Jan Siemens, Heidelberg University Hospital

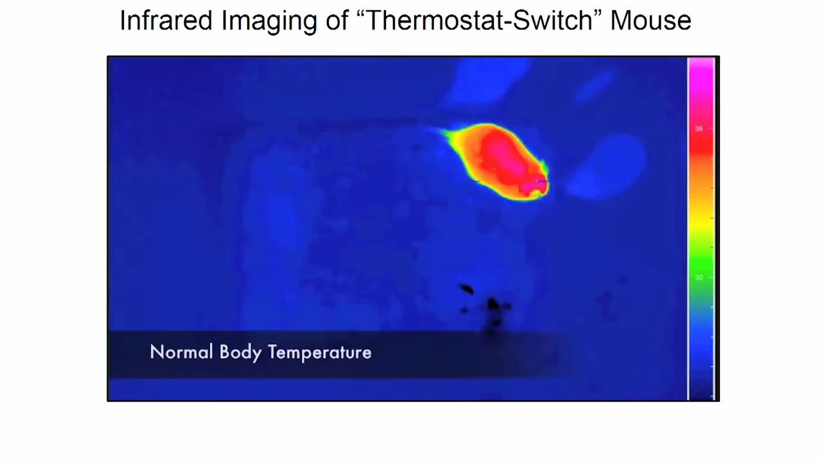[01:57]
And now we switch these neurons on, and you see the tail heats up.
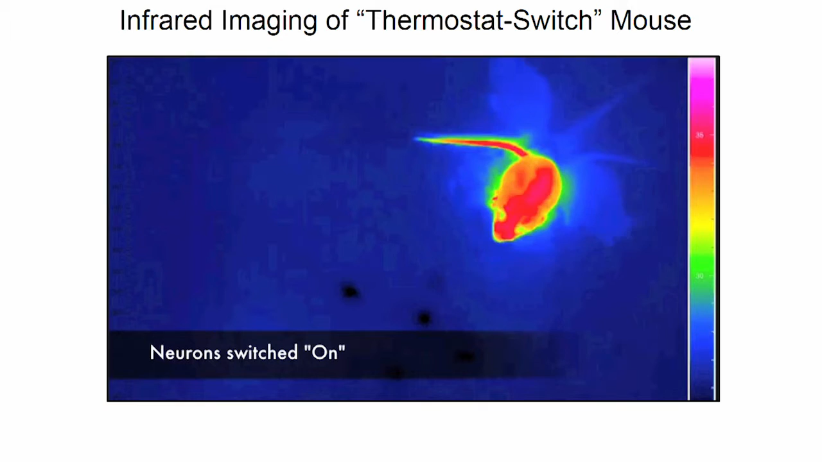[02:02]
The mouse dissipates heat. It distributes the heat to the environment. The mouse quickly loses heat. It's cold after an hour. And after two hours, it has lost 10 degrees core temperature.